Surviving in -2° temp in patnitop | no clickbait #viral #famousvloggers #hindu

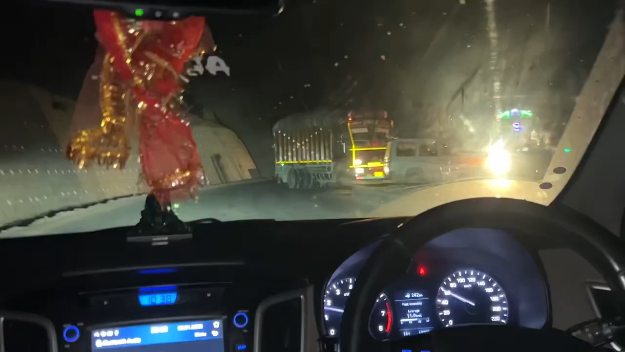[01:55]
ये देखो, ये देखो एक्सीडेंट भाई, यहाँ पे जाम देखो इस साइड पे, इस साइड ना, इस साइड में लोग नहीं मिल रहे।
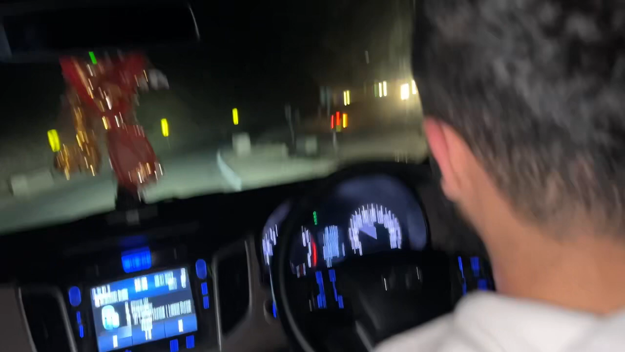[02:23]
वही तो बोल रहे हैं, ये इसको जाम लग रहा है, ऊपर रॉन्ग साइड आएगा भी।
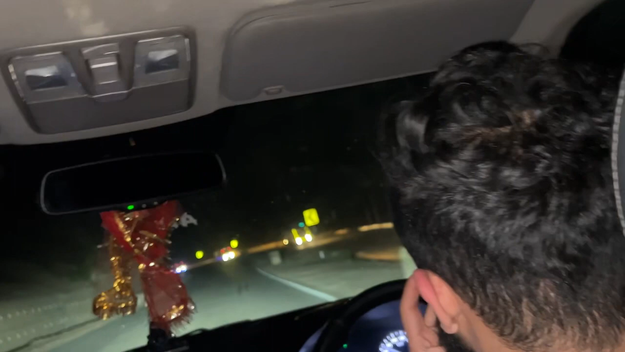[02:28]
ये बंदा ये रॉन्ग साइड पर वापस आ रहा हूं। हां तो इसने इस रोड से वापस आएगा ना रॉन्ग साइड।